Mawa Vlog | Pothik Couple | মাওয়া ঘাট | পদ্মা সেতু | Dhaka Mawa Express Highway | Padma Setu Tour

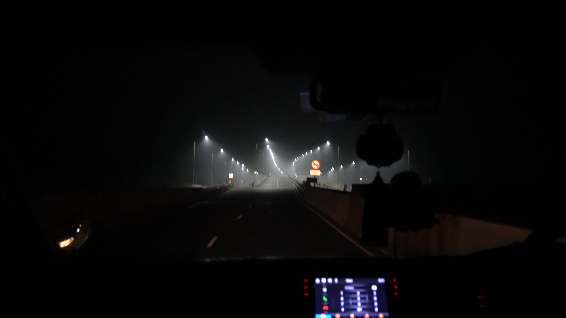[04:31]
এখন আপনারা যে পিলার আর স্প্যান গুলো দেখছেন এখান থেকেই মূলত পদ্মা সেতু শুরু